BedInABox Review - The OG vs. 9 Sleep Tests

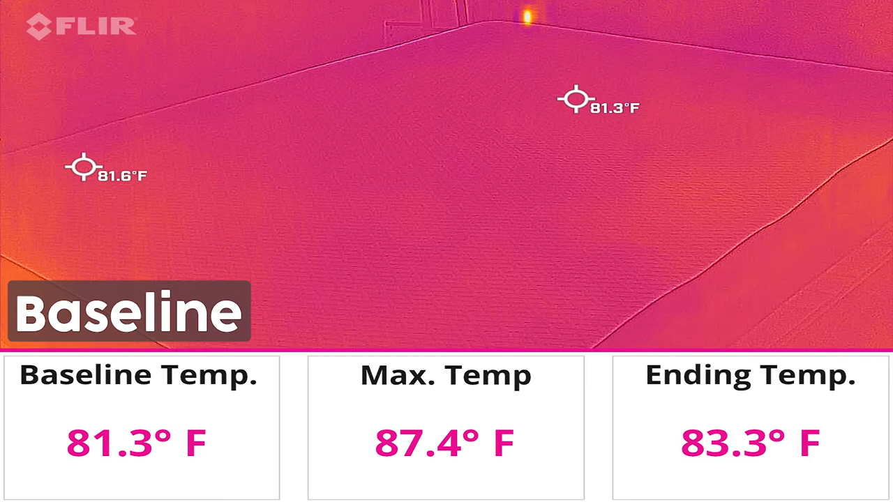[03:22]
In our objective test, the Bed-in-a-Box mattress achieved a maximum temperature of 87.4 degrees Fahrenheit.
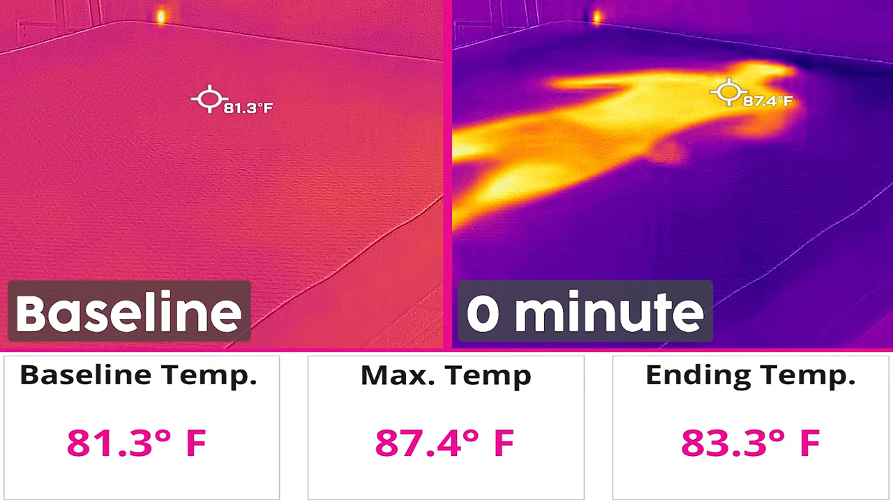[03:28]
This is among the coolest mattresses we've tested to date. In fact, it's a full 2.5 degrees cooler than the average maximum temperature.
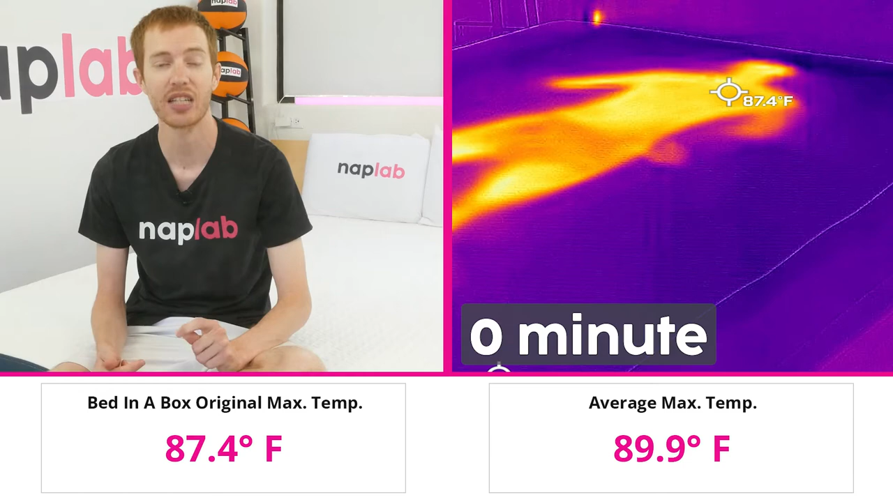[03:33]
Heat dissipation was nearly as good.
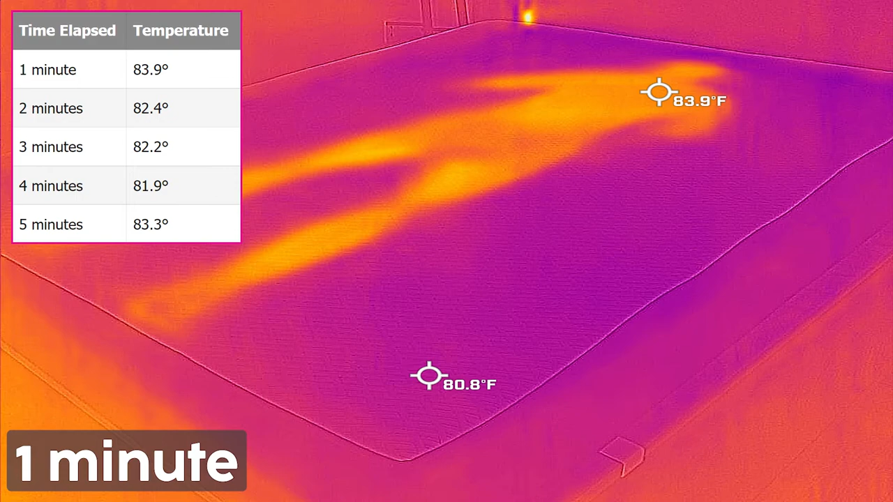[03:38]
Within one minute, the Bed-in-a-Box mattress dropped 3.5 degrees Fahrenheit from the maximum temperature.
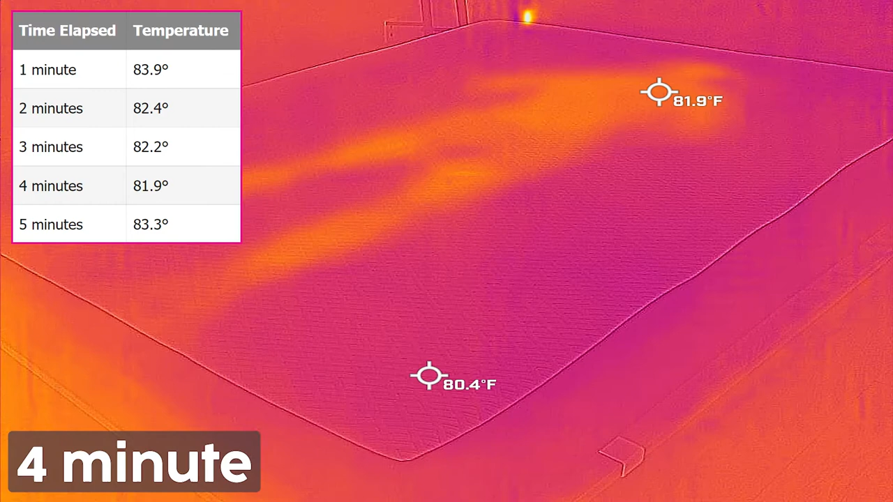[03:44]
It continued to drop in temperature from there, finishing at 83.3 degrees Fahrenheit after 5 minutes with no one lying on the mattress.